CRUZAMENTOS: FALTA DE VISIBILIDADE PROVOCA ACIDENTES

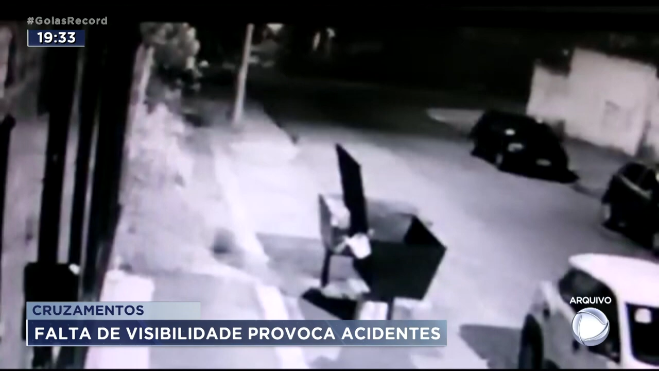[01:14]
Um vídeo mostra quando um carro de luxo atinge o carro popular em que a vítima estava.